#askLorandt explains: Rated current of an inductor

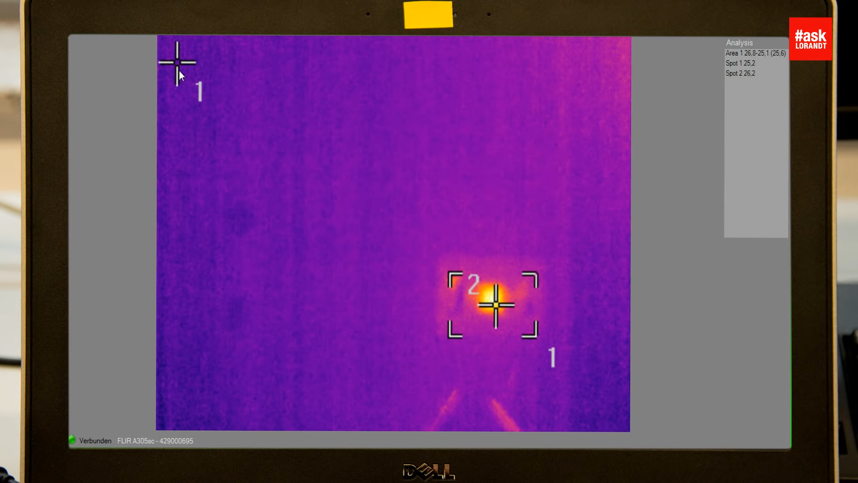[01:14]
On the spot number one it's the environment the environment right now in the box is something like roughly 25 degree the component itself is slowly start to get hot. Now I will turn to 200 milliamp
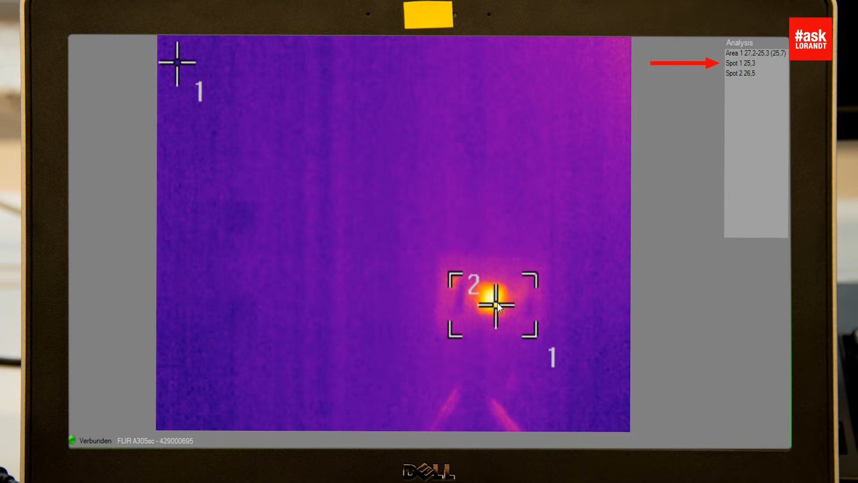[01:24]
at 200 milliamp the temperature is still not so hot it's something by third degree if you take the ambient temperature you have something like five six degree self heating so still not so hot. Let me see what will happen if I turn to 300 milliamp
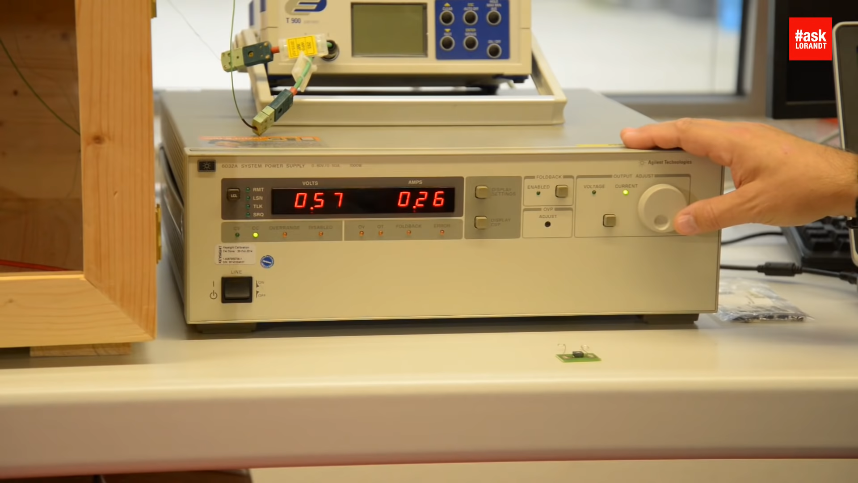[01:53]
at 300 milliamp you can see that the temperature start to
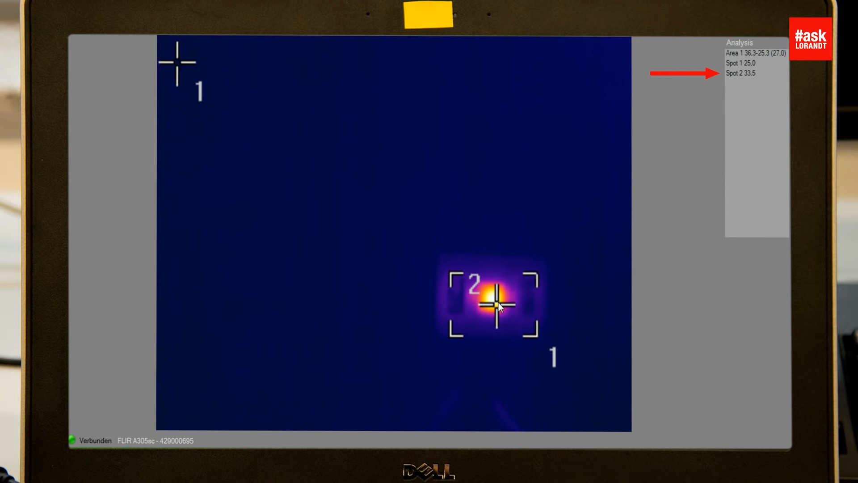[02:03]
rise quite much faster and after a while you will see that it will reach his maximum temperature so I will set up now to 320 milliamp which is the maximum rated current